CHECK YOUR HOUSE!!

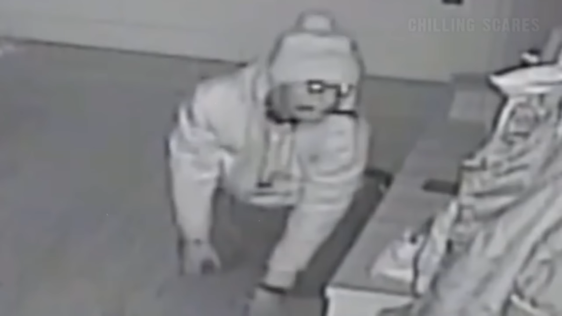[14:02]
ये आदमी रात को आया और सोने चला गया।
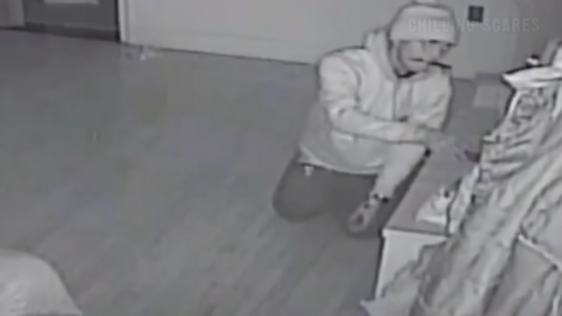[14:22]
और जो उसने देखा उसके बाद उसके खुद के होश उड़ गए थे। एक इंसान उसके घर में घुसा हुआ है। रात को जो ओनर है उस घर का, वो सो रहा था,